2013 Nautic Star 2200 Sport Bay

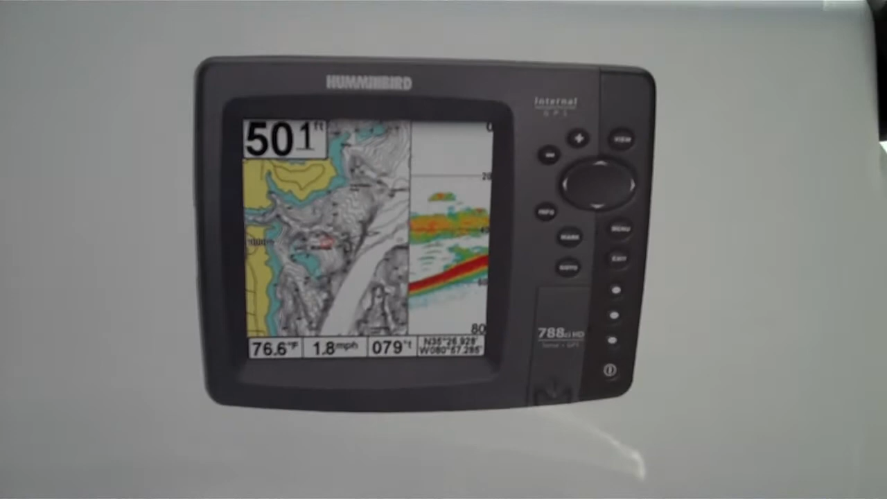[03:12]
On screen: depth 501 ft, water 76.6°F, speed 1.8 mph
Hummingbird graph. Or Lowrance. Put it right there. A lot of room for it.